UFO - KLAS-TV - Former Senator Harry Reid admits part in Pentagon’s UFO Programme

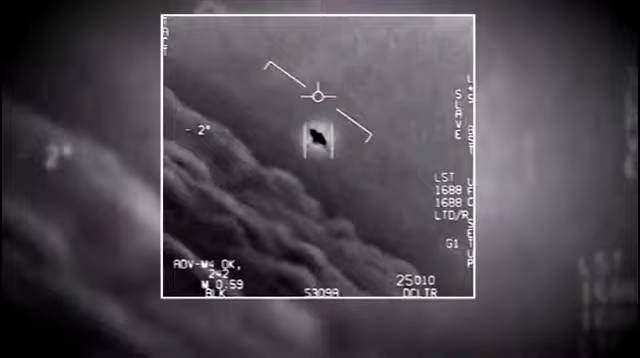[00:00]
There's a whole fleet of them, look on the ASA. The release this weekend of videos recorded by military pilots is unusual because officially the U.S.